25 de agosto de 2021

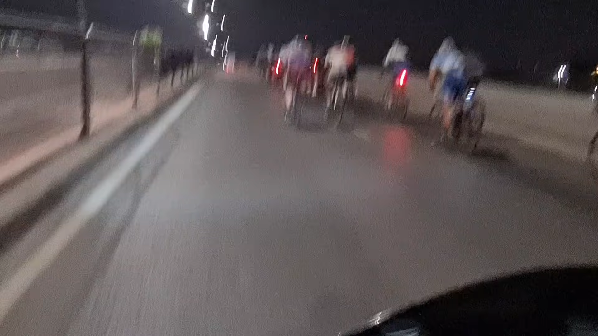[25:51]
Pirituba aqui forçando, gás, gol! É, não vai dar pra ele.
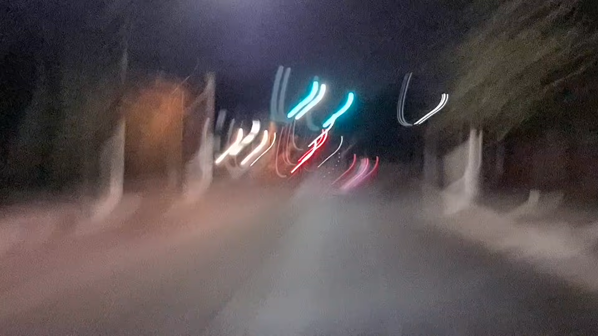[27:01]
Parar aqui no semáforo, pam pam pam. Pelotão passando.
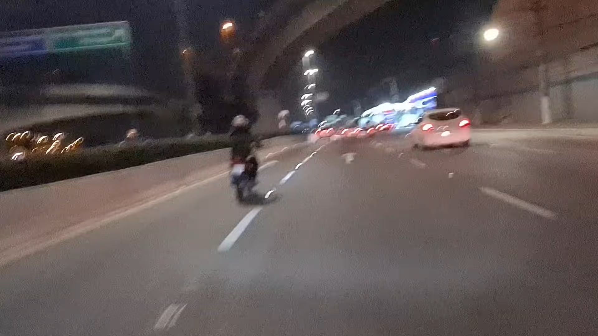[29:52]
Eu gosto de brincar, gosto da resenha, mas a conta pro Ceará vai chegar, hein? A conta pro Ceará vai chegar. Mudinho aqui no rabo. Pelotão bem bonito, hein? Vem numa faixa aí.
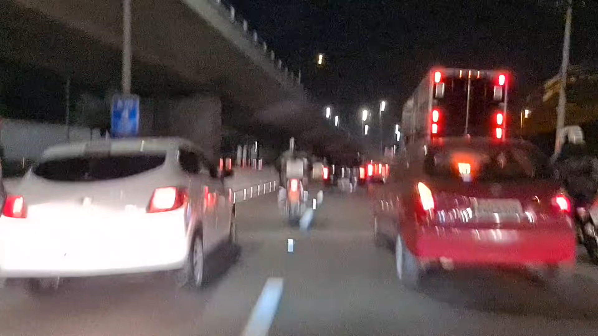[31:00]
O trânsito vai atrapalhar. Pelotão vai ter que se virar aí para passar no meio dos carros. Vai ser duro. Ó, ali tá Alex Trash.
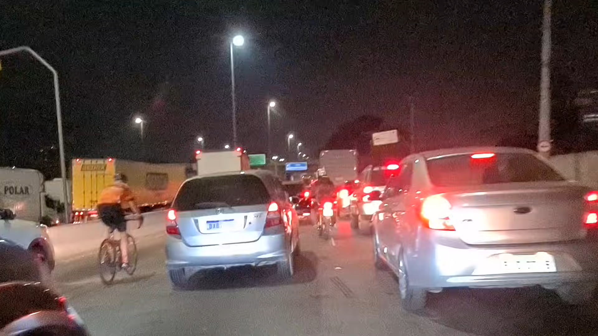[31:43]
Mais uma ponta. Eita! Agora ficou caprichado, hein? Agora ficou bom. Mais uma ponte.
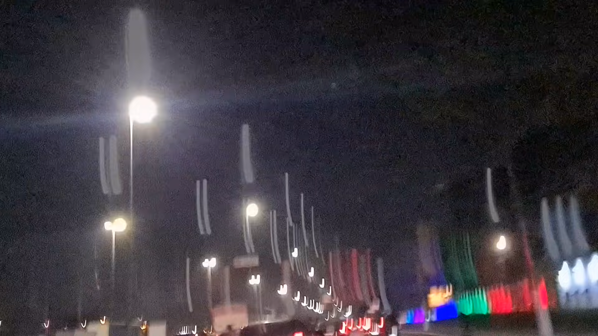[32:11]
Putz! Mais uma ponte pro vinagre. Putz! Agora o trânsito vai lascar. Vamos ver quem tá aqui. Já vai, Robson!
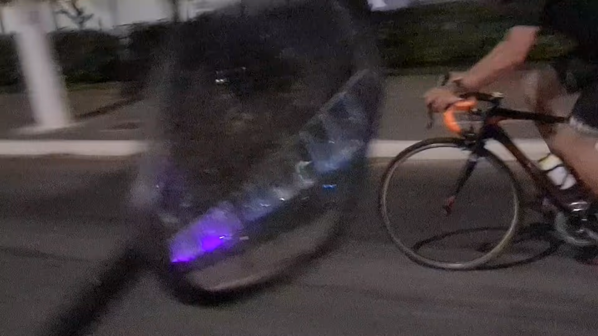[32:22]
Robson vai pra casa, tatuado tá aqui. Tentar buscar aí o pelotão, ó. As bikes passaram mais rápido do que as motocas.
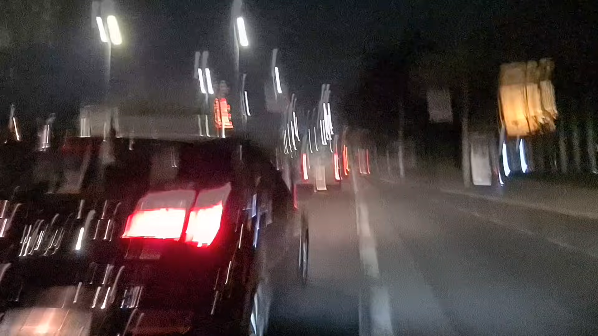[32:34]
Na verdade, passaram porque são motocas. Ó o Zanatinha aí, ó. Ó o Zanatinha. Tá uma moto esse baixinho, hein? Zanatinha tá uma moto.
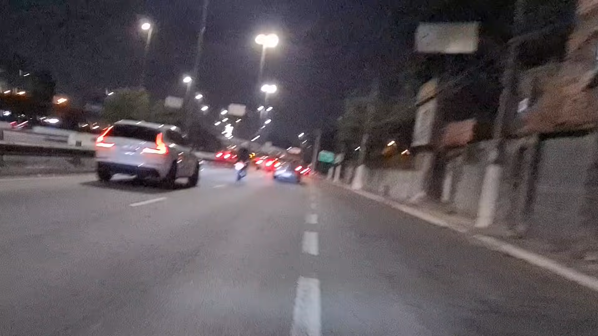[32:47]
O trânsito tá frenético. Você é louco? É, galera. Mais um viaduto. Mais um motorista desatento que passou e, ei, acertou aí a ponte. Não sei se as pontes estão baixando ou se os motoristas que estão desatentos.
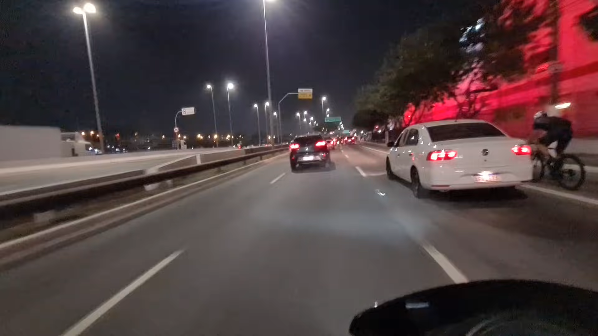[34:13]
O ruim do trânsito é que bagunçou todo o pelotão. Ficou gente espalhada para tudo quanto é canto. Vamos ver. Esse estava com a gente. Ó, e formou um grupetozinho ali, hein?
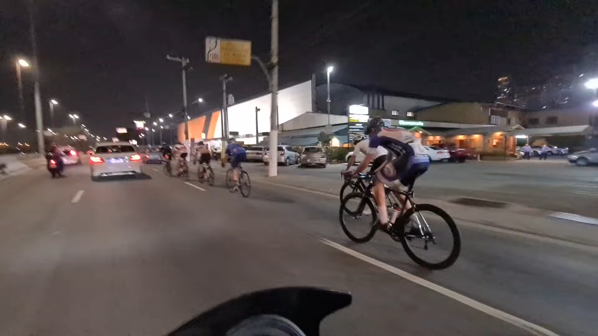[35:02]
Vamos ver lá a fuga. Passou Vagnão, Bigato. É, aí é só os motocas, hein? Mas vamos lá na fuga, vamos para a fuga. Vamos tentar localizar a fuga. Hoje o pelotão está atypical.